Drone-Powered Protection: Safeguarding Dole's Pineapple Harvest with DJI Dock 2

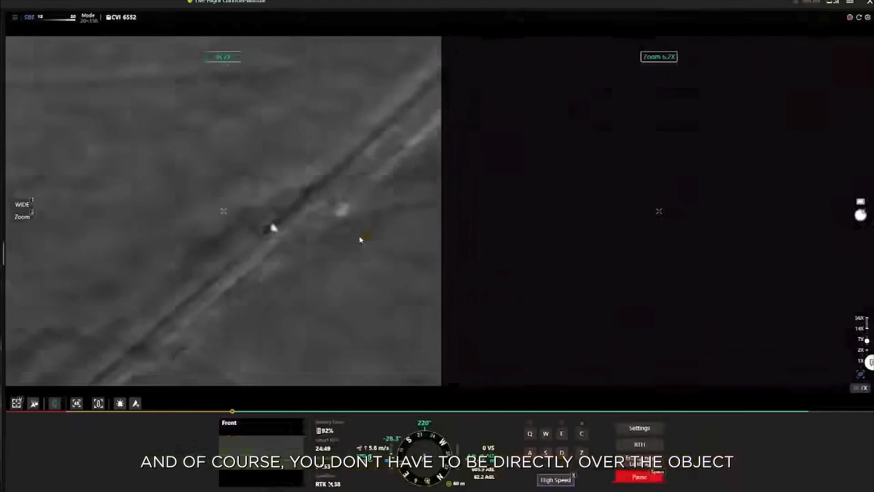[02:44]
to be right over the object you can be a kilometer away and still see things occurring